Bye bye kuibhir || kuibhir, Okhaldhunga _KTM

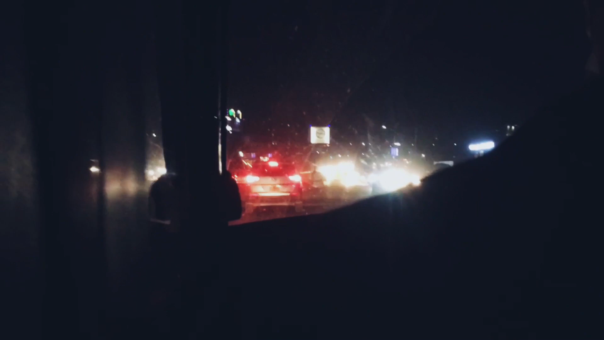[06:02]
एन्ड देन हामीले चाहिँ खाजा खाएपछि हिँड्यो होइन, तर लास्टै बाटोमा जाम भयो. एन्ड फाइनल्ली हामी राति भयो नि केटी आइपुग्यो. थ्याङ्क यू गाइज वाचिङ फर दिस भिडियो. बाई बाई, सी यू.